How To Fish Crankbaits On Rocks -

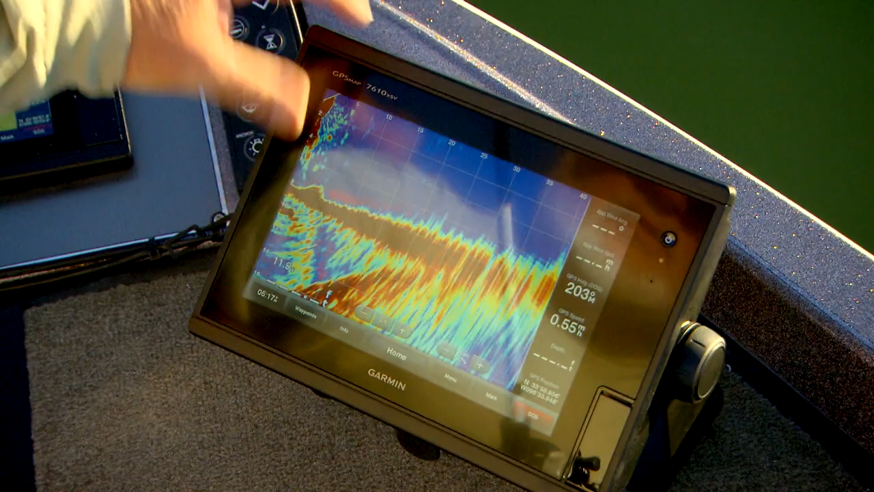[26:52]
it refreshes the entire screen. All at once.
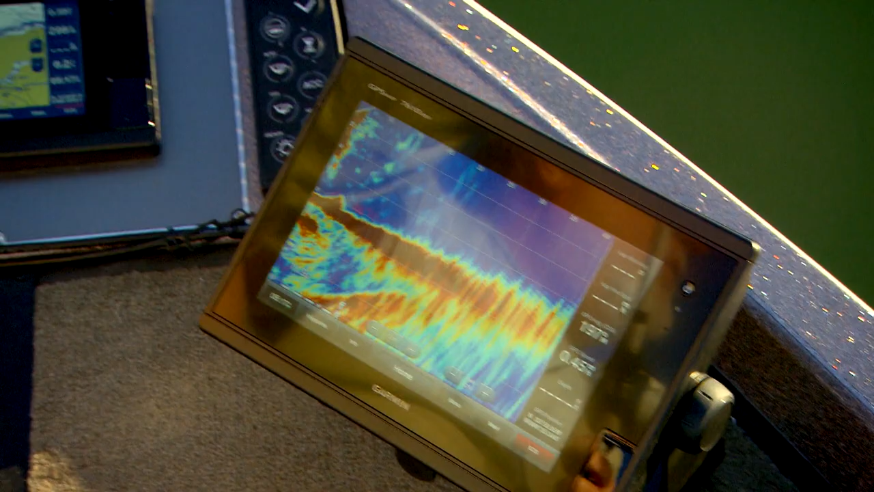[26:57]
So you don't feed data across the screen that becomes history after it gets about a half inch across the screen.
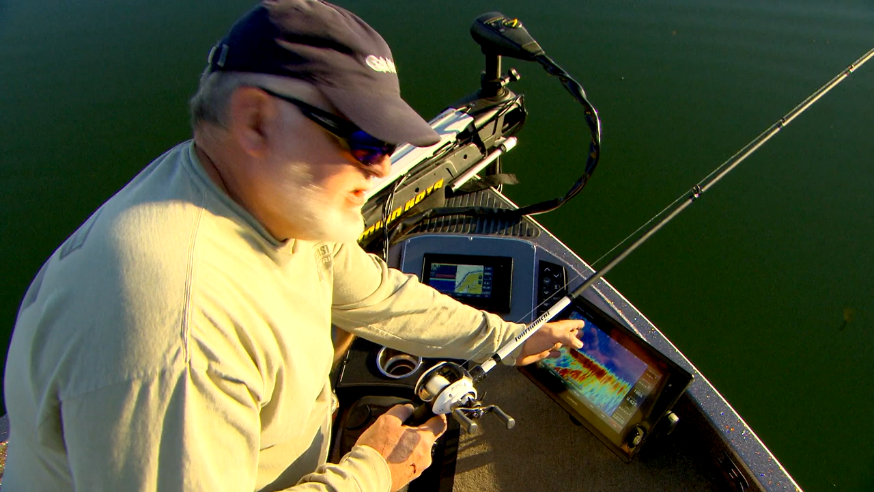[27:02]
It's already behind the boat. This is real time data that you're looking at here. As you can see right here, that's our bait right there. I mean you're looking at it at the same time that it hits the bottom and that I pull it back up off the bottom. What I like about it is that I can put a bait in the water and I can watch how the fish react to the bait.
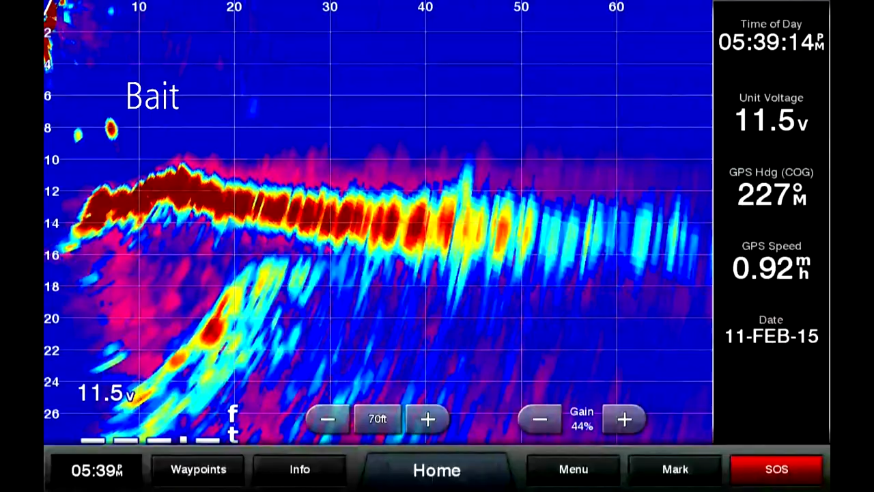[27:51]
I can see whether they like the bait or they dislike the bait. If they dislike the bait, they'll just turn and run straight from the bait. And you see all that in real time. So you know whether you've got the right bait on, right color on, and what do you want.
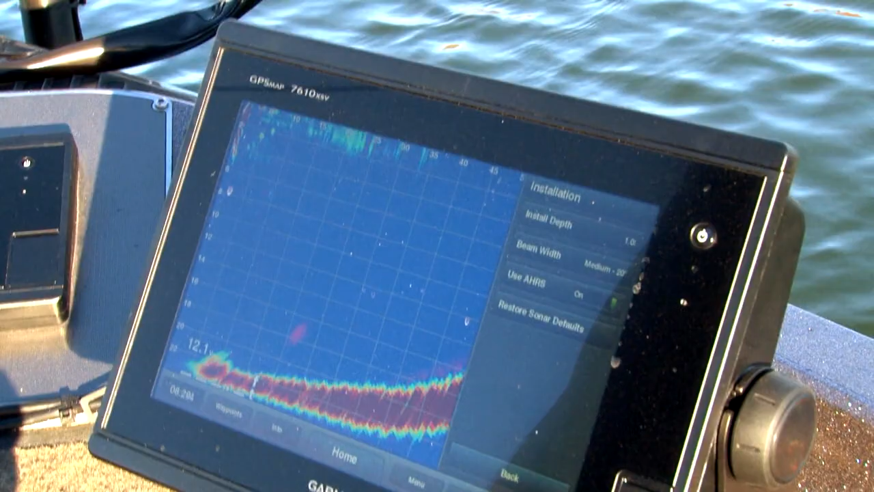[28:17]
You actually can see it on the screen. You saw that fish come up off the bottom and just kind of started hesitating.
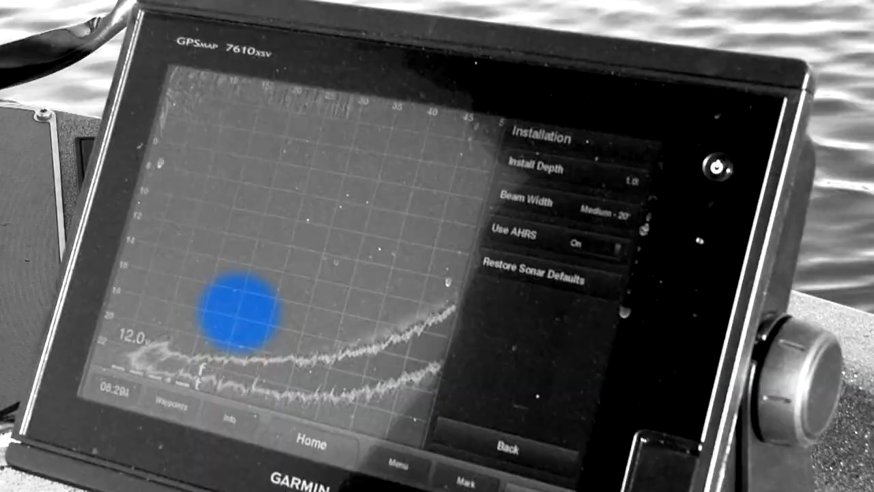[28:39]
I mean you can see, literally you can see the little red dot as it got bigger and bigger as this smallmouth came up off the bottom.
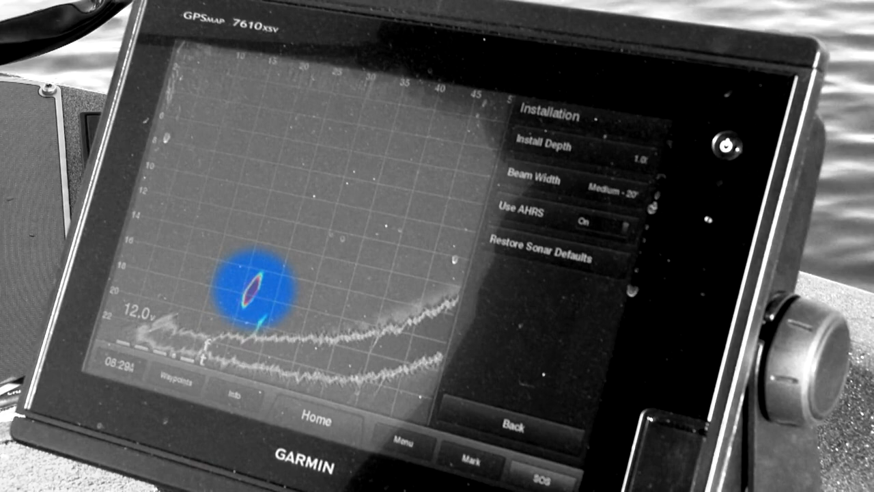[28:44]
And then our bait kind of comes in the picture and just loads it up. That is such an amazing technology.
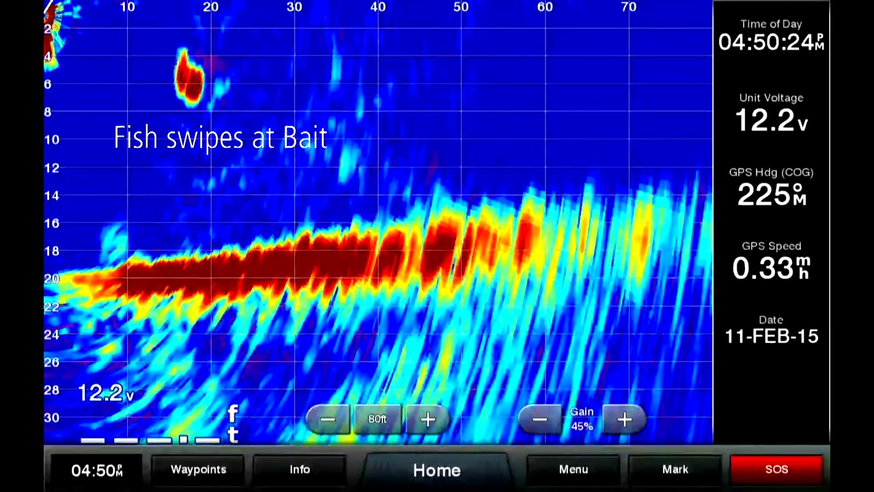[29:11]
You know, you can see them pick them out on the bottom or if they're suspended or near the top. It doesn't matter.
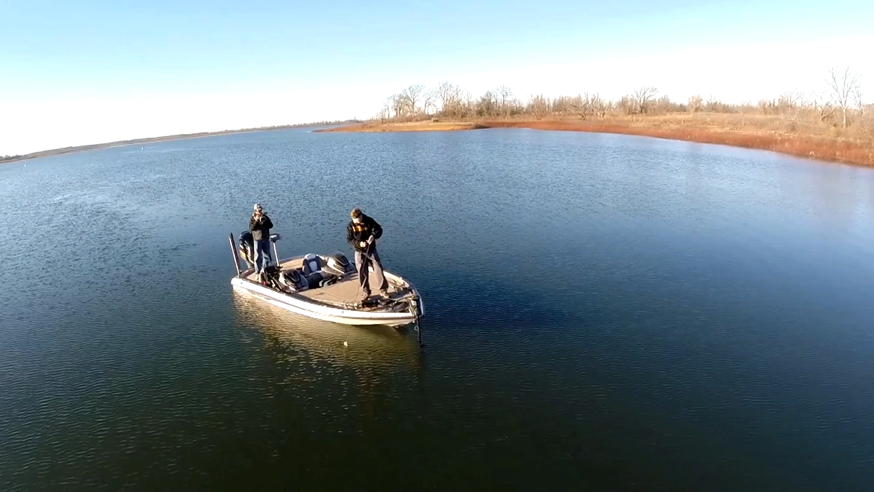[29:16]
You can pan your
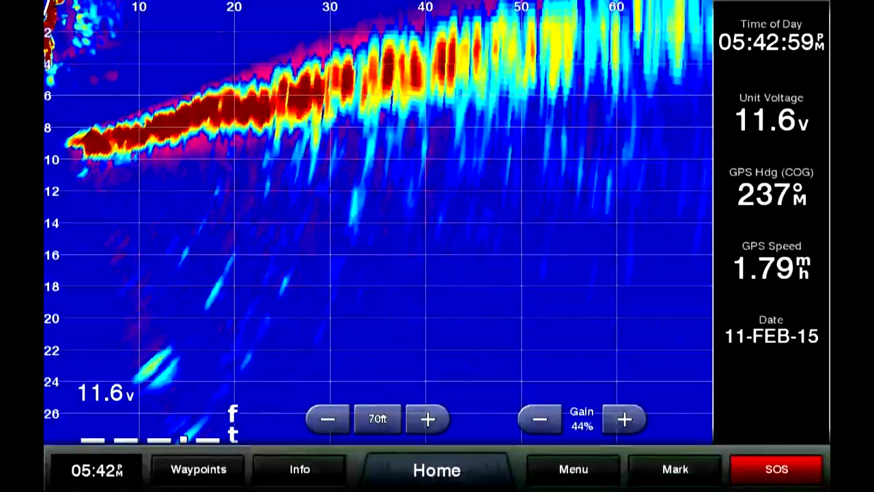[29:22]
On screen: speed 1.79 mph
trolling motor around and basically scan the entire area for fish, for structure, whatever, and it's all right there in real time.
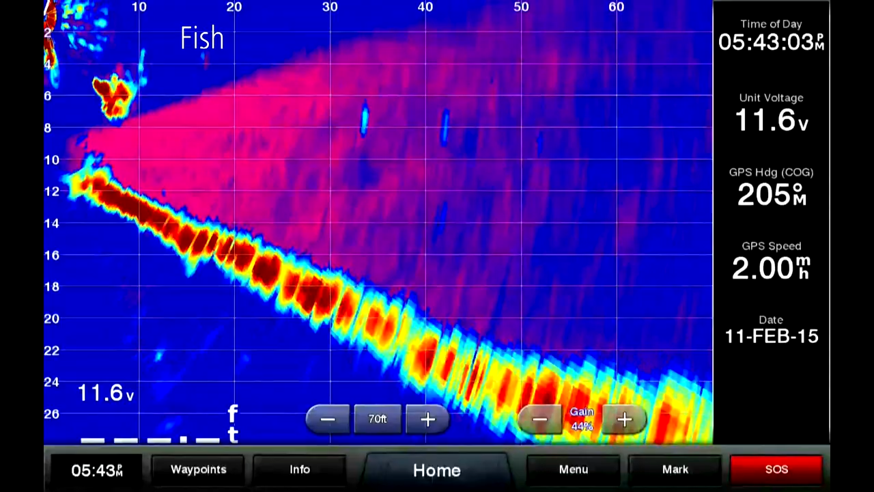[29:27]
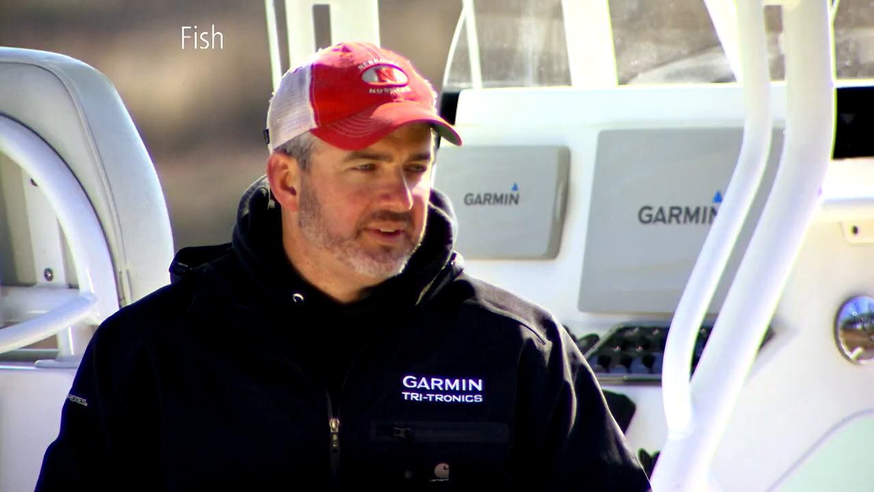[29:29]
This truly does change the way fishermen will fish.
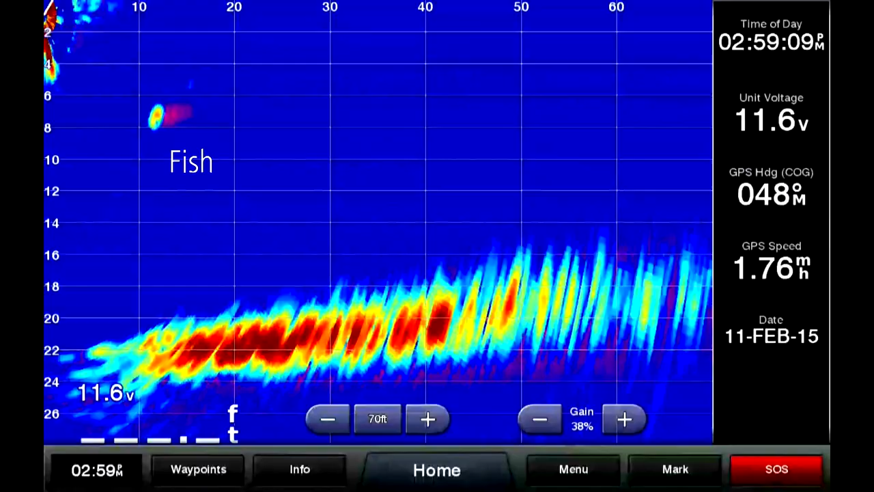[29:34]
When they can see fish in real time, they can see structure in real time,